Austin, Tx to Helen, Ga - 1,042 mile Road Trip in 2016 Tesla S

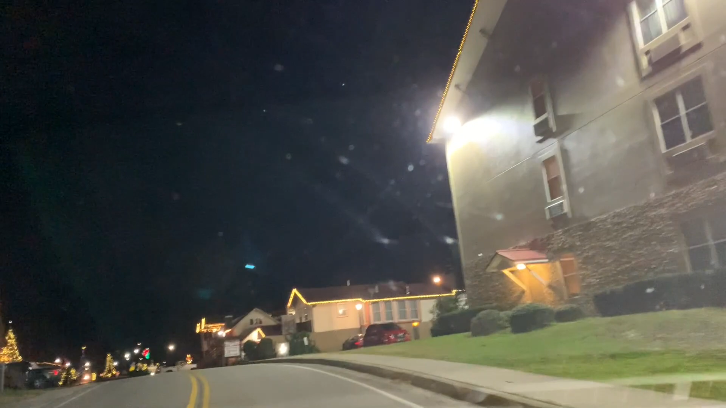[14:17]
Now your destination is on the right. Alright, here's the hotel.